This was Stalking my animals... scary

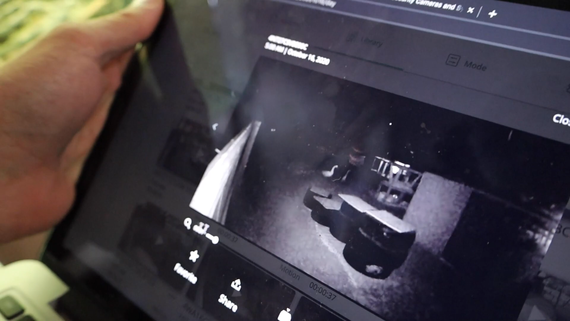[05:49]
I don't know what that was. I'm guessing it's...
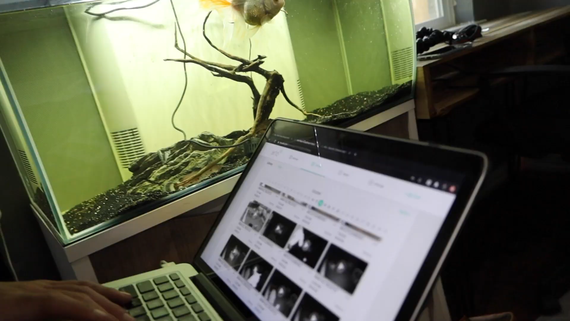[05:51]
Oh, here we go.
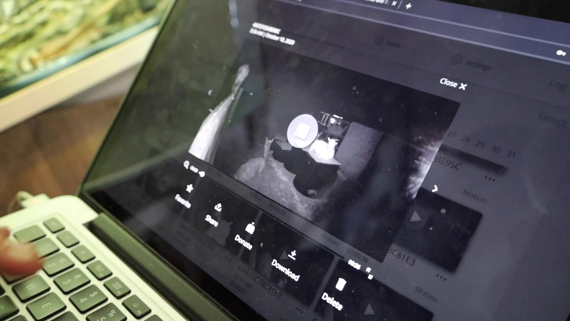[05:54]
All right, so there's a cat walking right here. So we've got this animal right here. I couldn't tell what it was.
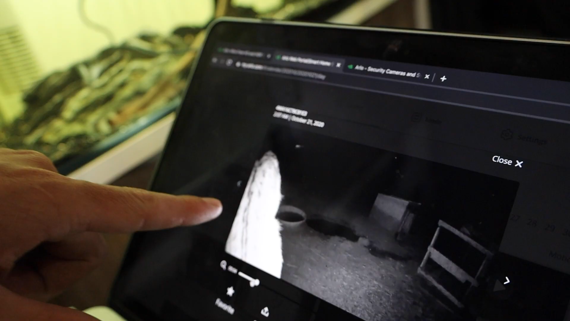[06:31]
That right there, ladies and gentlemen, is not a normal cat. That is Bobcat.
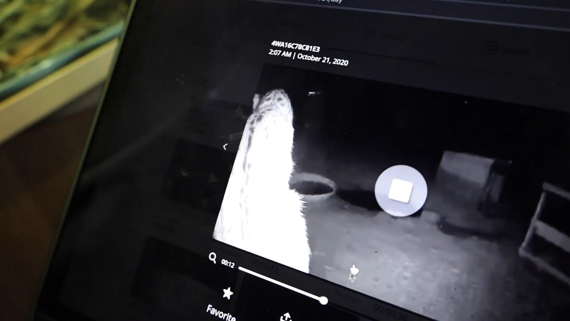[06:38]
You can kind of see the pattern on them, and then when you can really tell, there's where you can tell.
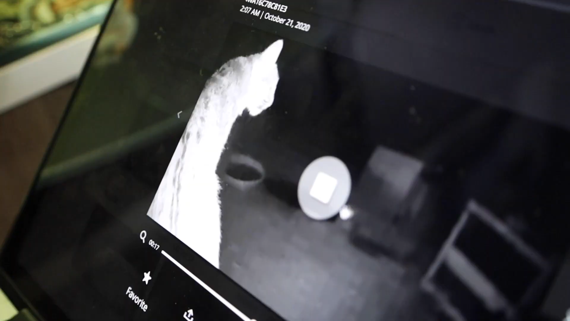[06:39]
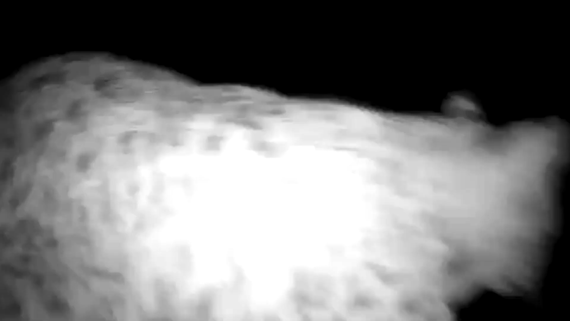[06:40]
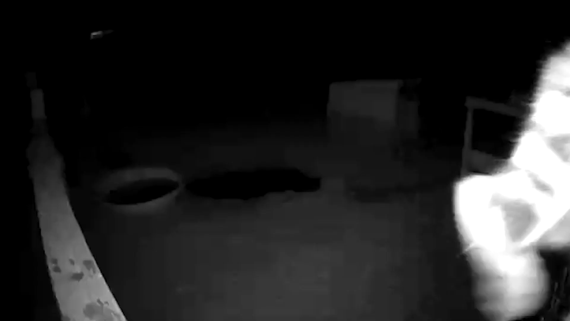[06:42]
And then you can see his ears right there.
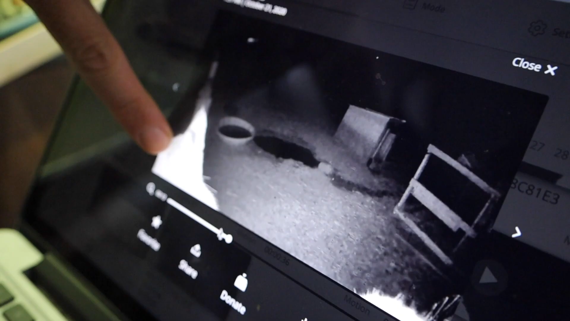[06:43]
So there's the bobcat ears.
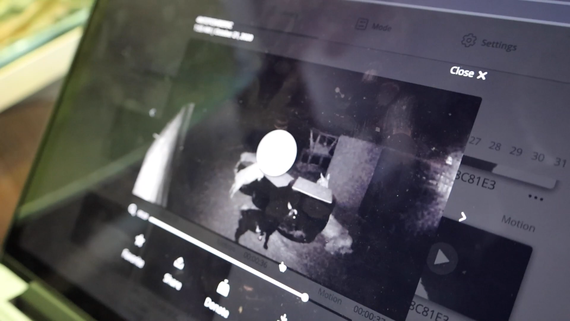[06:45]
I don't know if you guys noticed, but every single animal sticks together when this thing is out there. They're all together.
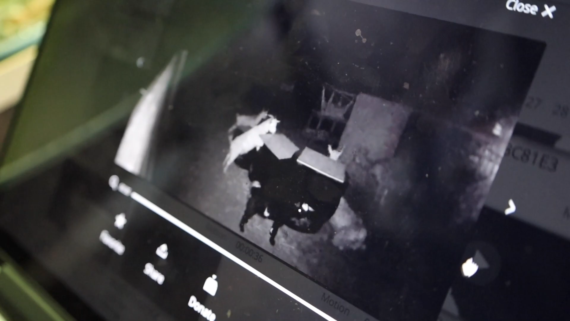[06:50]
They don't leave each other alone. There he goes, and you can see the tail. That's in front of the other security camera.
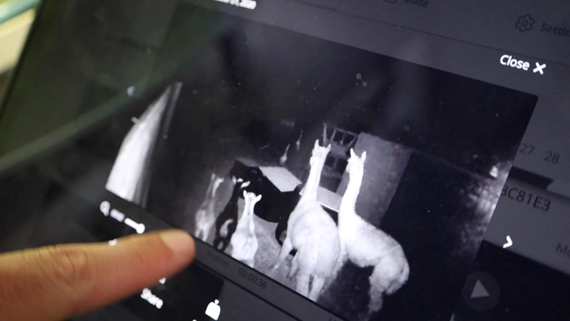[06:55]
They're all over here together. All of the geese came running over here because on that last clip, that bobcat was across the yard.
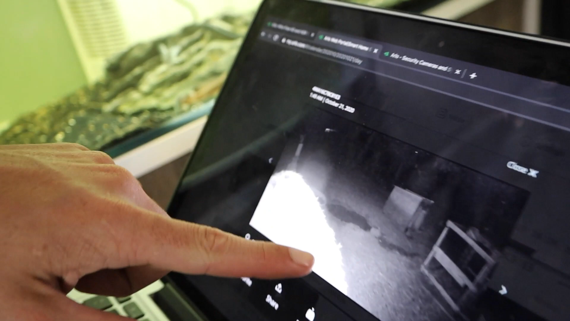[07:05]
None of the animals are on this side of the yard because this guy's sitting right here.